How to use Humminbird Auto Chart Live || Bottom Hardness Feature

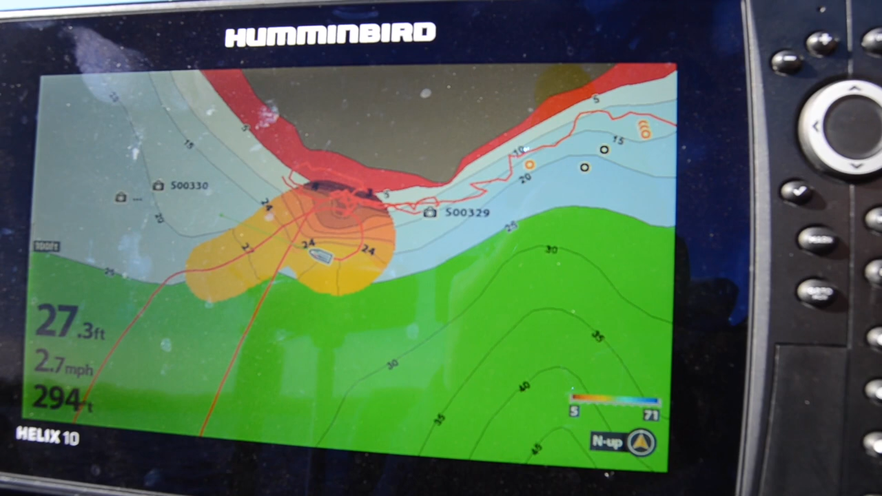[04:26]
On screen: depth 27.3 ft, speed 2.7 mph
on to visible you'll go to your views and this is going to be
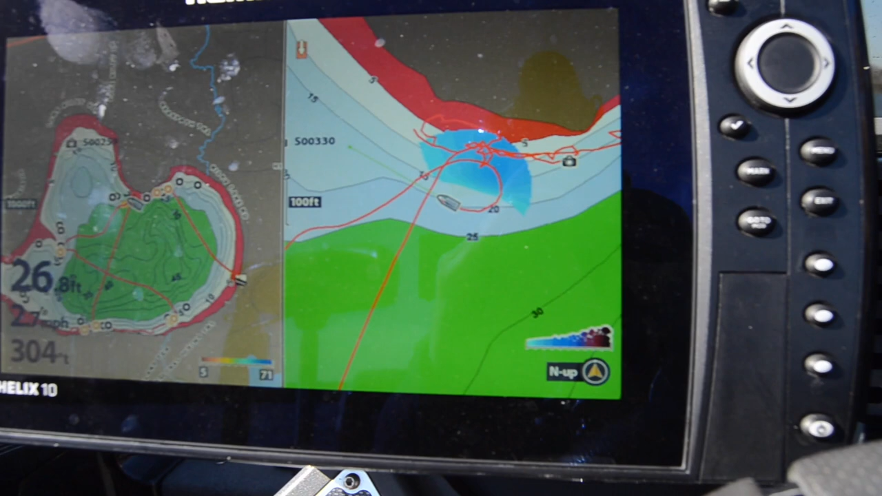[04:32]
On screen: depth 26.8 ft
your side-by-side this
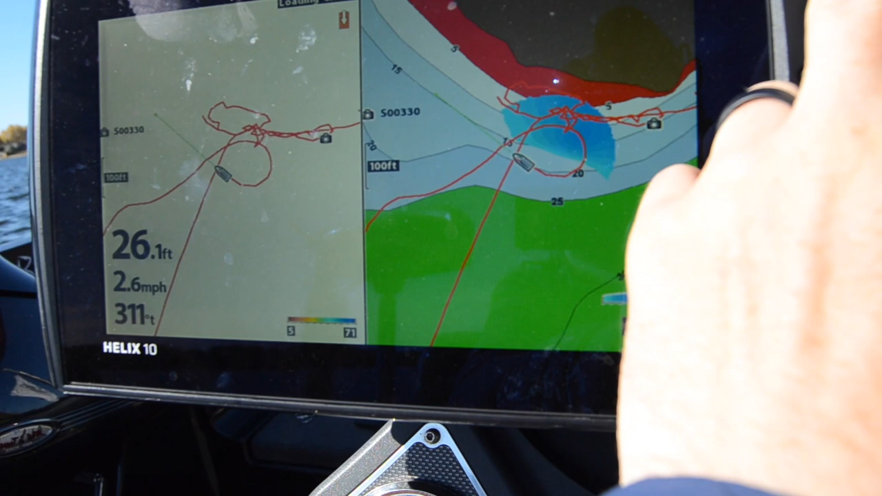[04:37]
On screen: depth 26.1 ft, speed 2.6 mph
is going to be your side-by-side where
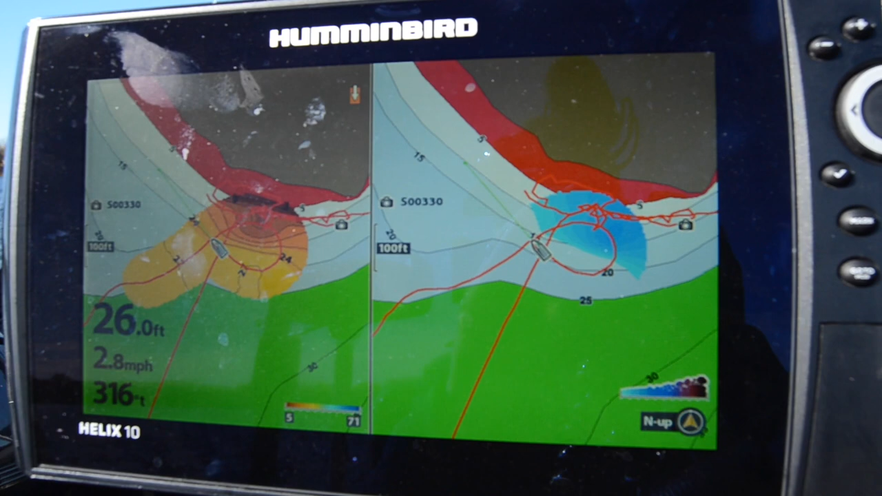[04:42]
On screen: depth 26.0 ft, speed 2.8 mph
it shows you your contour lines that you've created on the left and then the bottom
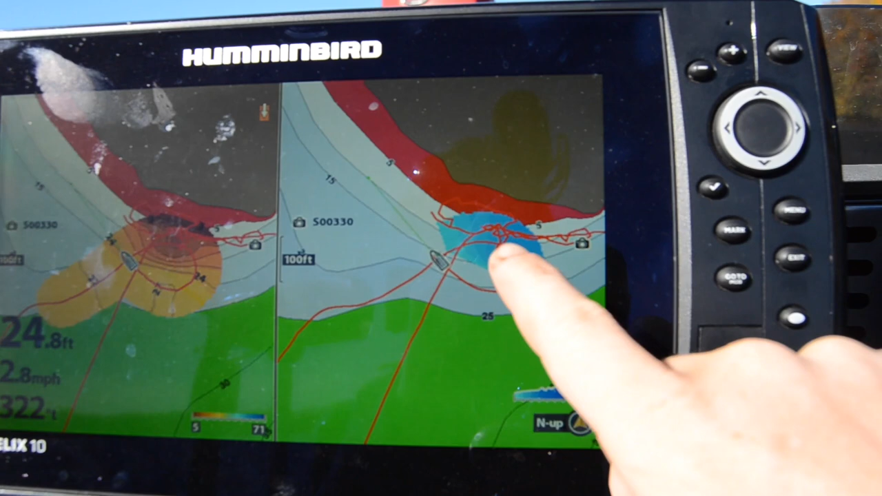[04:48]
On screen: depth 24.8 ft, speed 2.8 mph
hardness on the right and I found this to be a
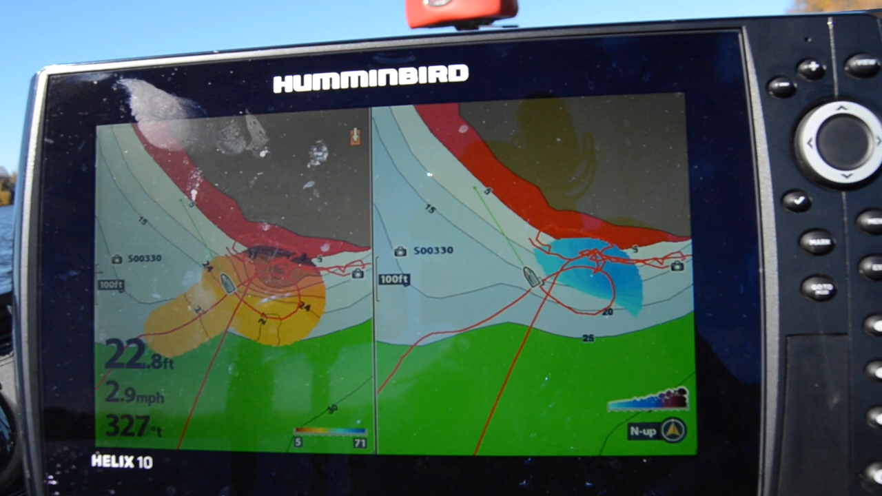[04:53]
On screen: depth 22.8 ft, speed 2.9 mph
really cool feature you know in fact in in my lake that
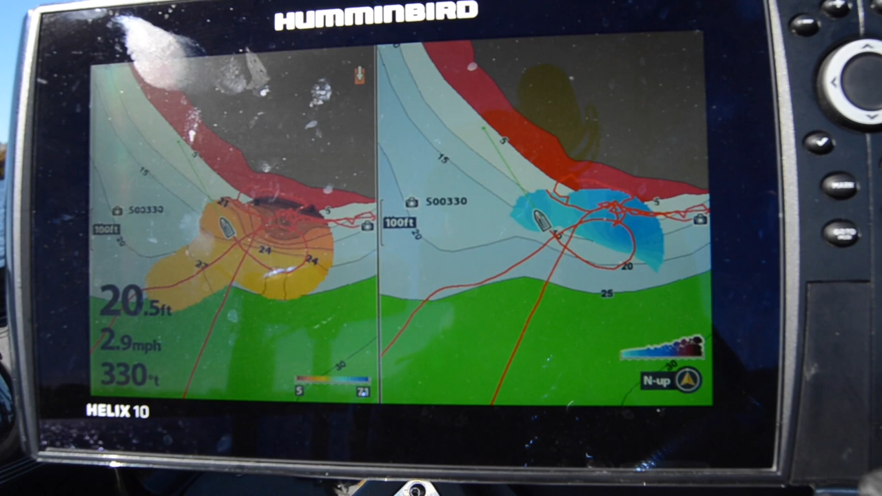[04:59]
On screen: depth 20.5 ft, speed 2.9 mph
I live on and I fish quite a bit there was a little sweet spot
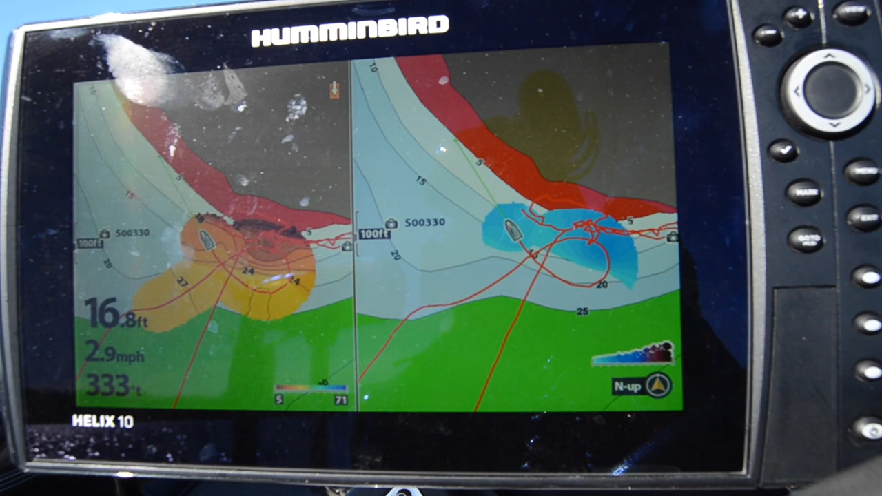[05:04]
On screen: depth 16.8 ft, speed 2.9 mph
that turned purple and so really hard bottom is gonna turn purple and
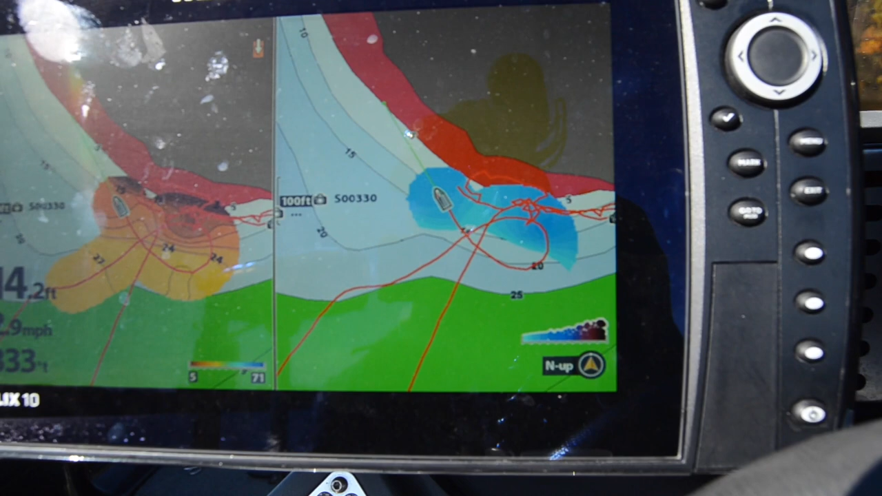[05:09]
it's turned out to be one of the better spots on my lake for flipping and salt just one
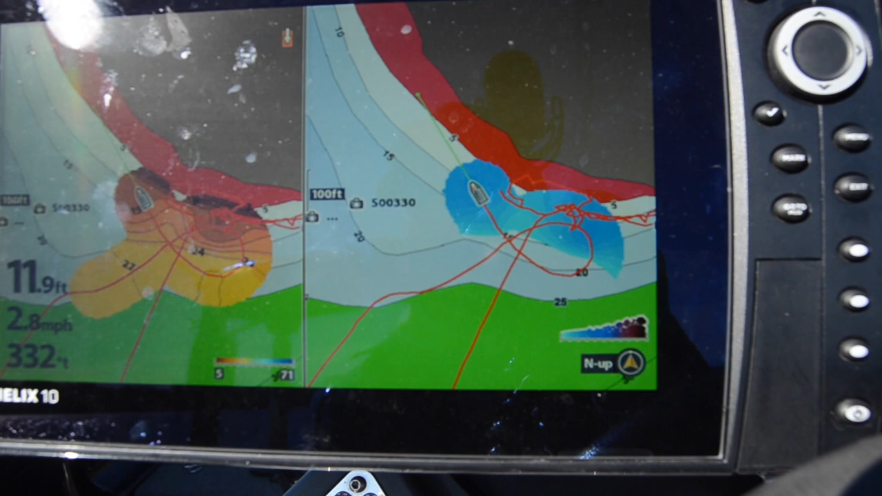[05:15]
On screen: depth 11.9 ft, speed 2.8 mph
example of how to use it but you could see I mean it'll and here's your I'll zoom in on this
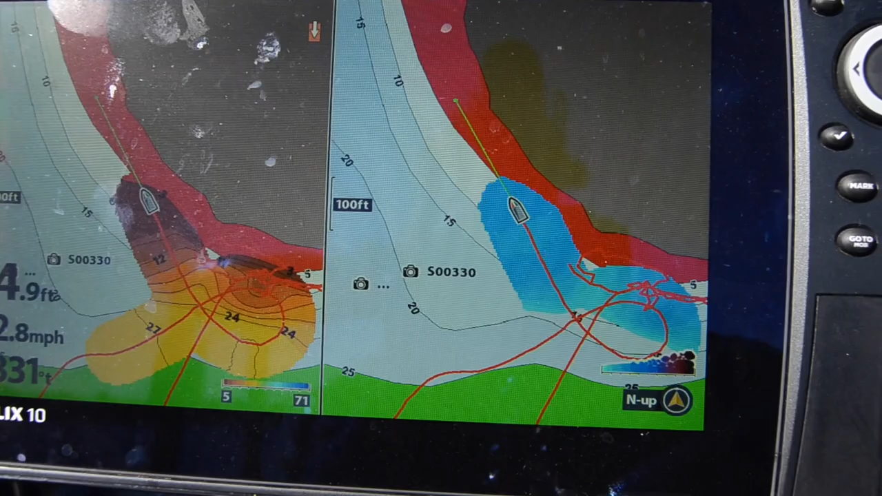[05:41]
with it it's not an and or like you need to choose between
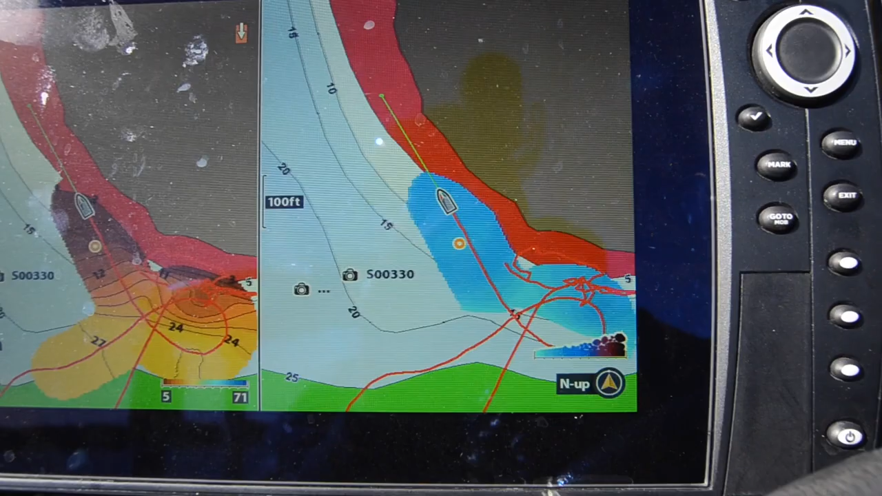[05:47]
you know your auto chart live and the bottom hardness it doesn't both at
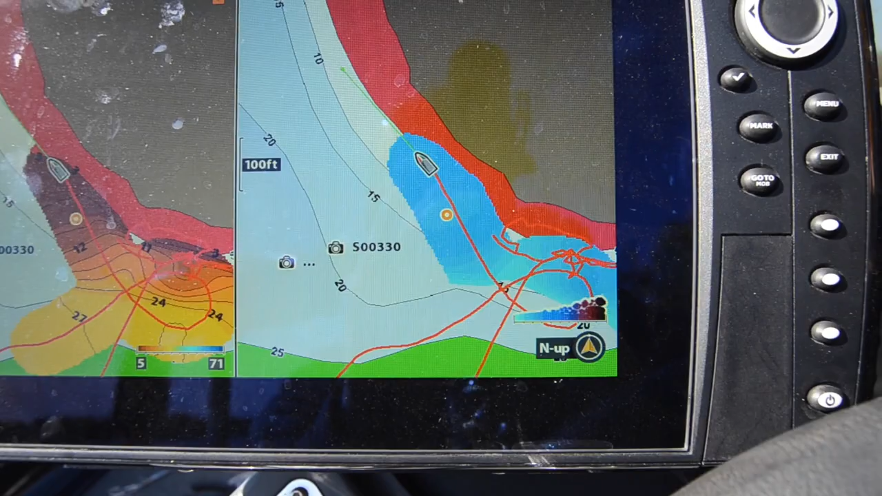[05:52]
the same time which is kind of cool I'm setting some waypoints here as I'm graphing so definitely try that out
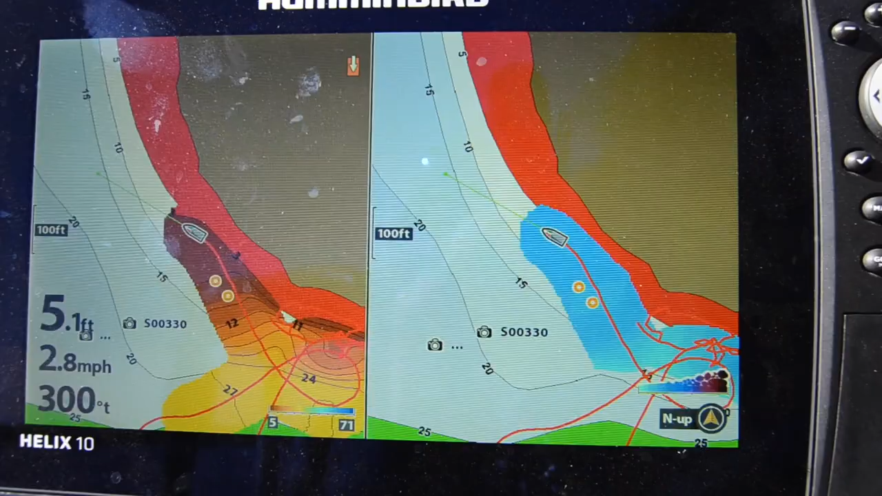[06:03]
On screen: speed 2.8 mph
the other feature which is the vegetation I haven't really liked you know when you're when you're bass fishing you're looking for
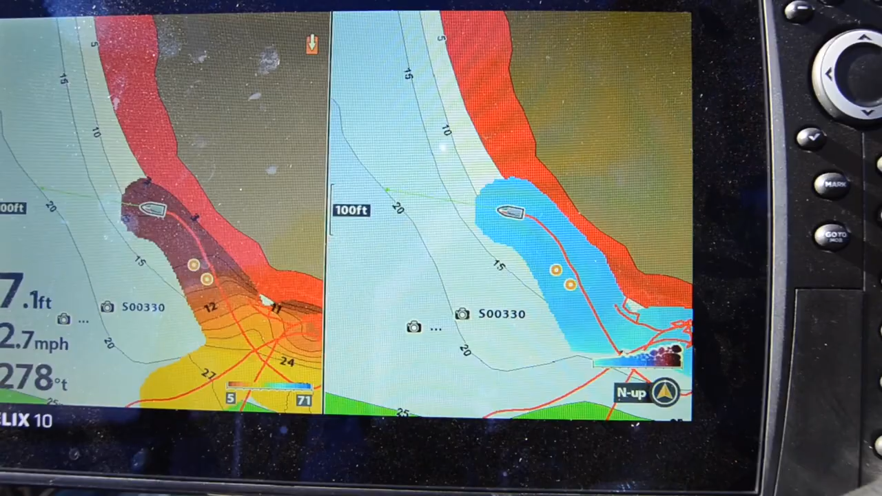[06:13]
very specific clumps and it doesn't seem to be very good at picking those things out it's only general areas which
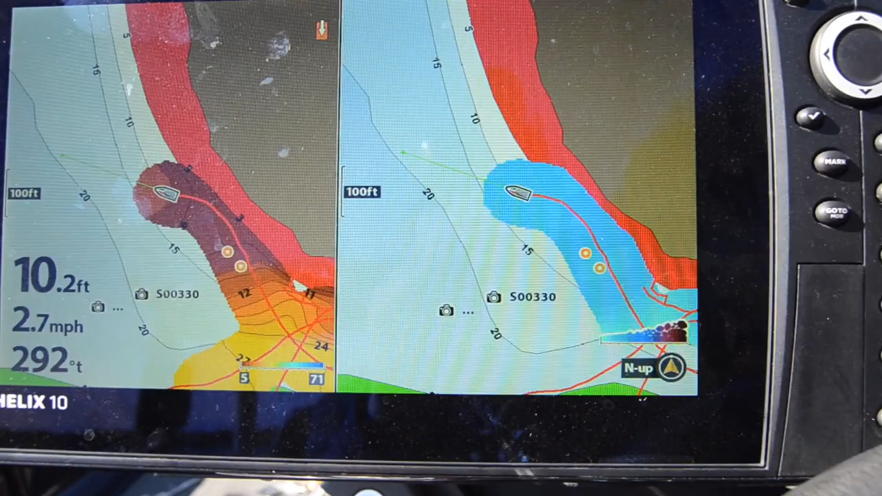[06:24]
On screen: depth 10.2 ft, speed 2.7 mph
can be good as well you know again if you want to find start at least the starting spot and then fine-tune it from
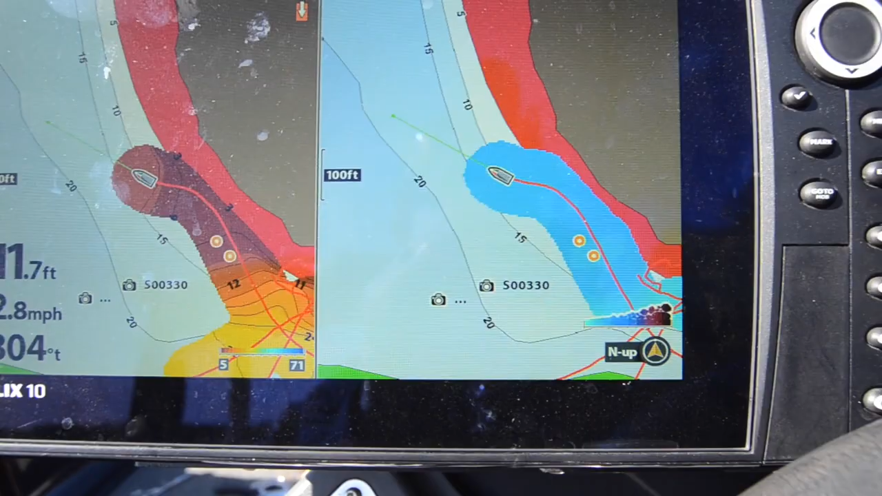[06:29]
On screen: speed 2.8 mph
there that's great I just haven't used the vegetation feature yet but try it out and
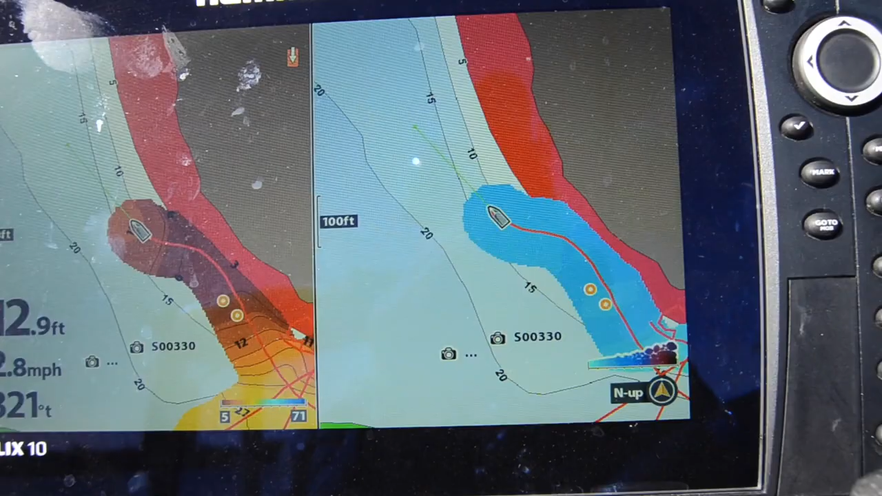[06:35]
see what you guys think as far as you know any last words on